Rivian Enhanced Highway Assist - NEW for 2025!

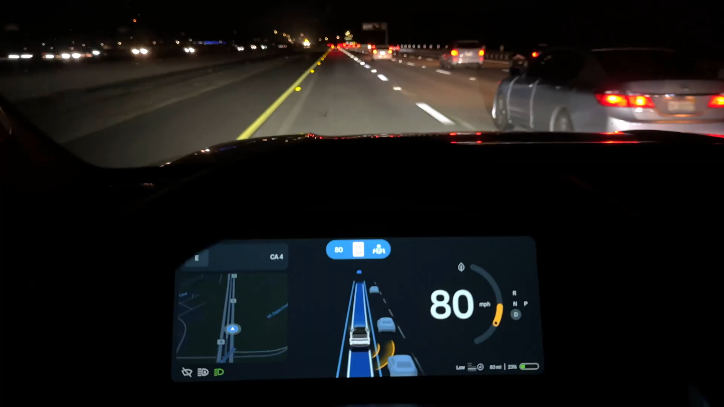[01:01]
Does the face tracking work at night?
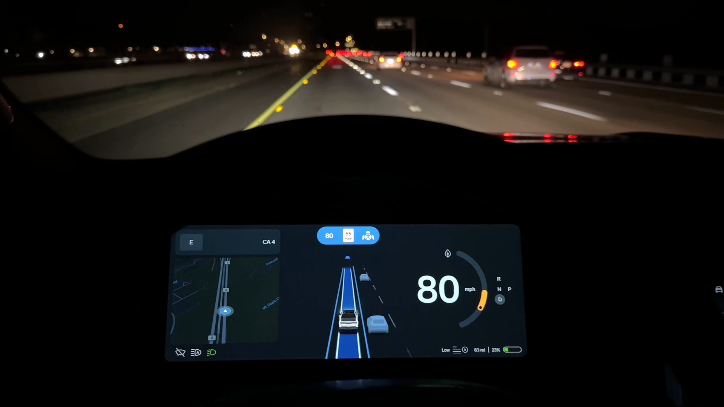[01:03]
Yes, it does. And does it work with sunglasses on? Yes, it does.